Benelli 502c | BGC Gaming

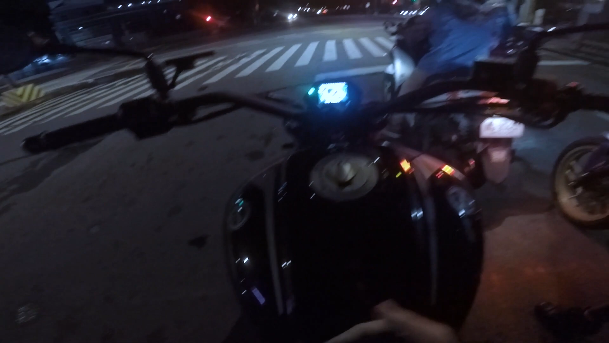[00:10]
yan so what is up guys it's your boy si Kero here and today gamit natin ng Benelli 502C
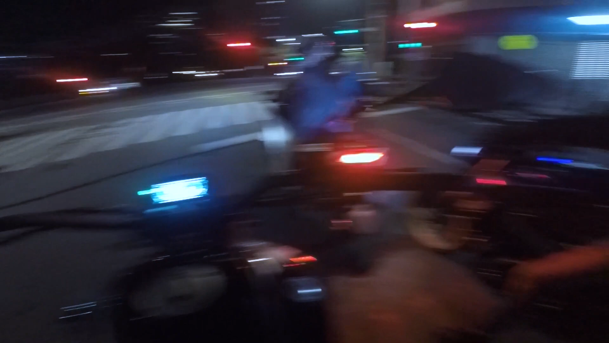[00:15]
yankay bro yan eh gamit nya aking dominar alright biyaheng biggisit lang tayo ngayon ito eh medyo mabigat bigat ng otor na to
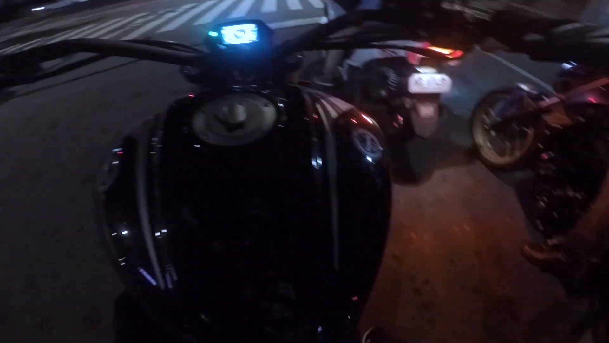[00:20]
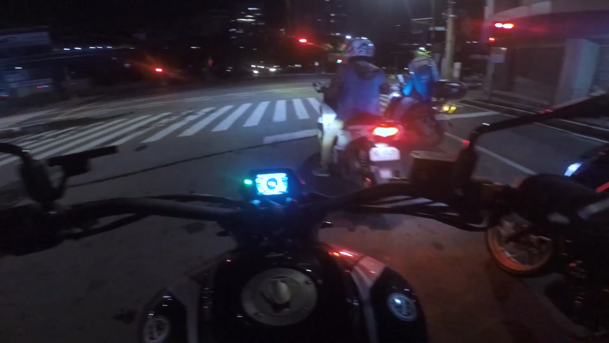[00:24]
pero kaya kaya naman ingay ng motor nun oh boss ang ingay ng motor ma let's go
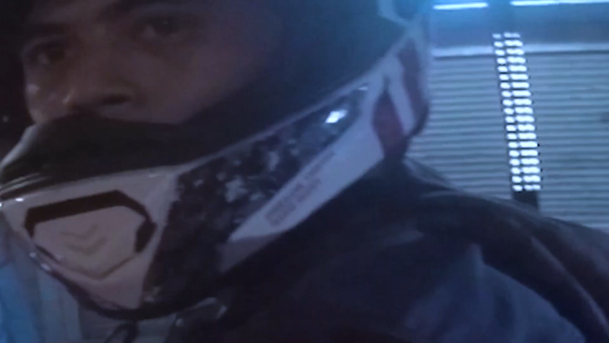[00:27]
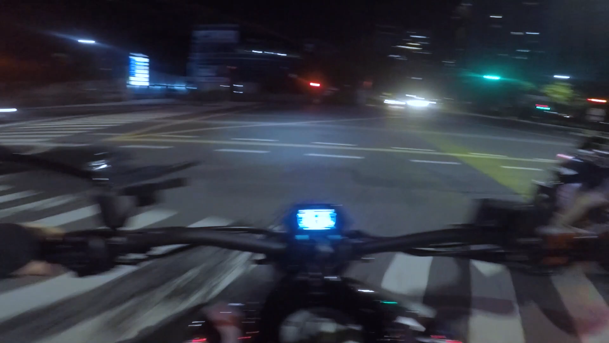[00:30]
whoo Benelli 502C
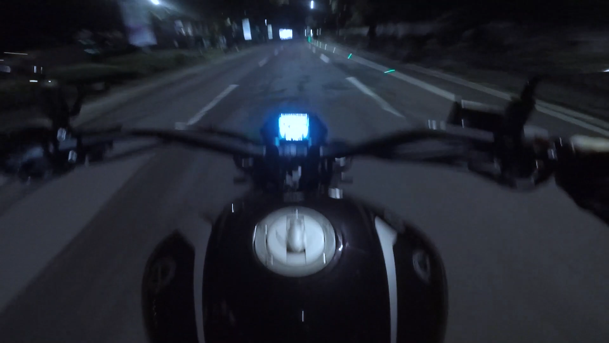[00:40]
whoo sarap okay mabagal na tayo dito kasi ayoko nandahan dito sa part ng BGC nato eh i mean bridge pala ah alright nakatatakot ako sa part ng BGC na to itong bridge na nagdidikit sa Buendia
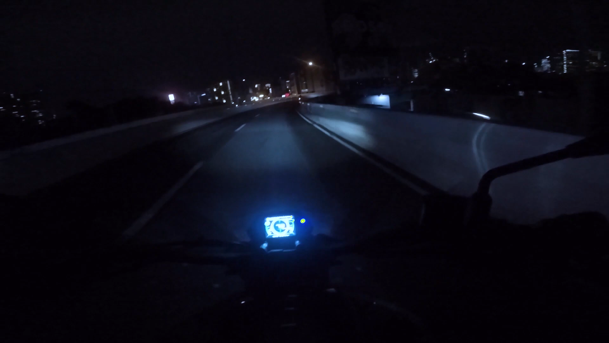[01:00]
and BJ ayoko nun ang daming ganito dito kaya akakatakot magpatulin diba kaya chill lang tayo dito nakakatakot yung daan na
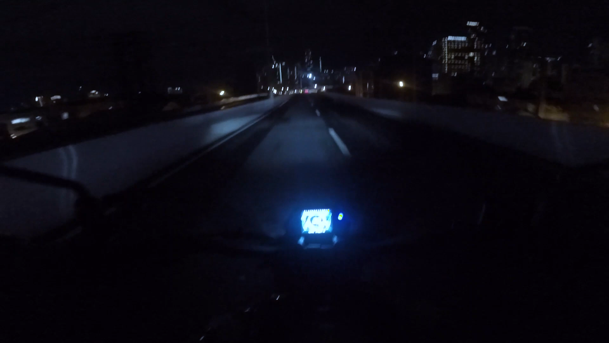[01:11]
yun ayan madulas din ang daan diba kaya ayoko rin pero naka Pirelli tires tayo mga kababayan yun ang maganda dito sa motor na to ang stock tires nya is Pirelli
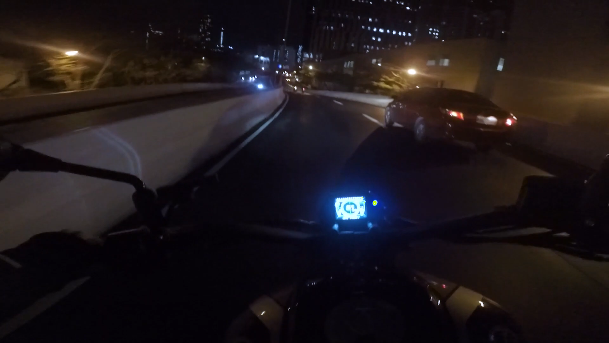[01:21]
Pirelli Angel hana sa Pirelli maganda dito naka Pirelli na sya stock tires ayan BGC na tayo
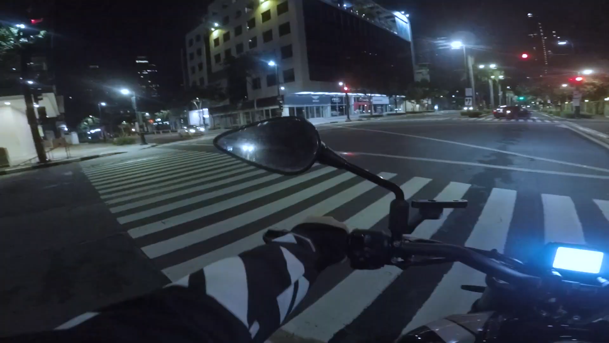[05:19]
Na joke lang Manifacio global city Ah okay din dito eh no? Gusto niyo lang talaga mamasyal no guys Maganda dito Pagka ano eh Pagka medyo Umaga aga ng konti Mga 8 o'clock
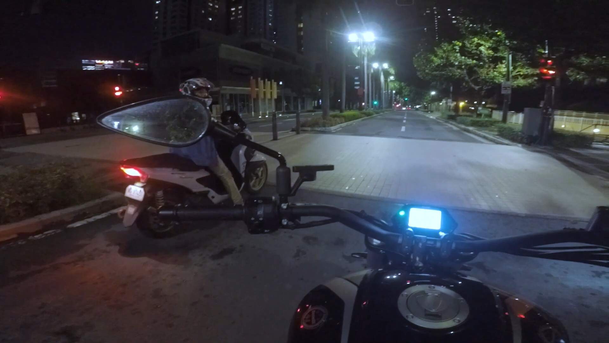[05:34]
Ah galing ah Sakto green light Medyo kapusta ang binti ko dito Kasi Kung makikita nyo Nakataas sya